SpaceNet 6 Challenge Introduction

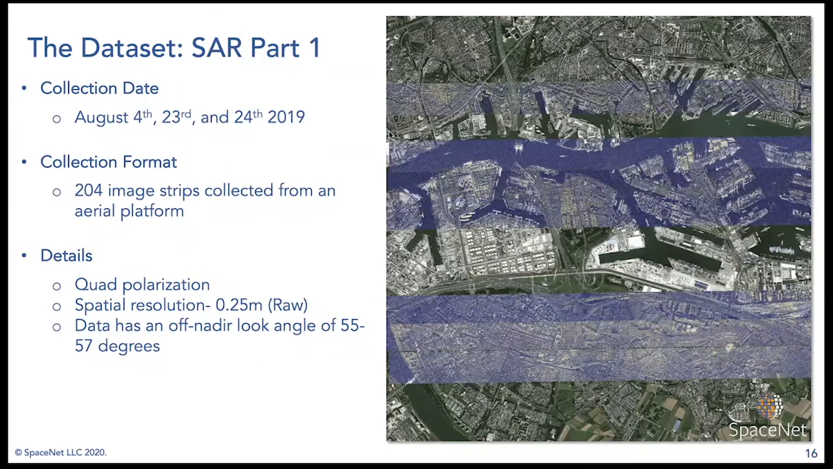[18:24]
The spatial resolution here in the raw sense is 0.25 meters. We distribute the data at half a meter after some preprocessing. The alternator look angle in this sense is 55 to 57 degrees, which is pretty standard of SAR collects.
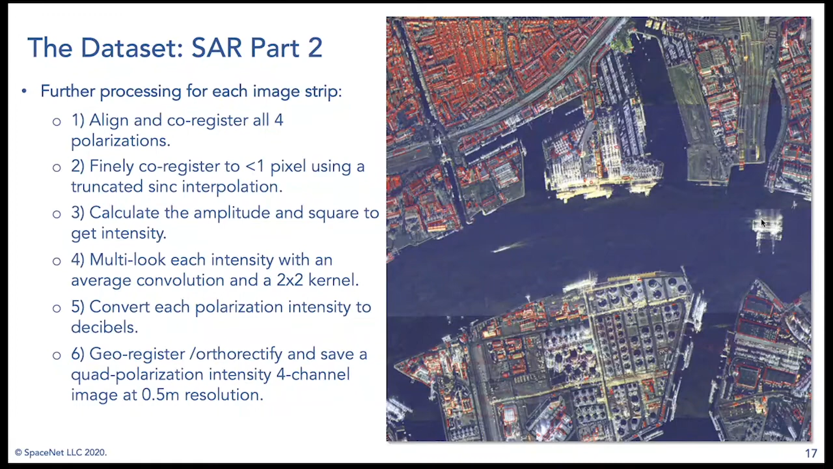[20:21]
the top of the masts actually start to lean back towards where the sensor is, appearing that they're actually closer to the sensor, which is an interesting phenomenon of SAR data. So the second piece of our data set here is the electro-optical imagery.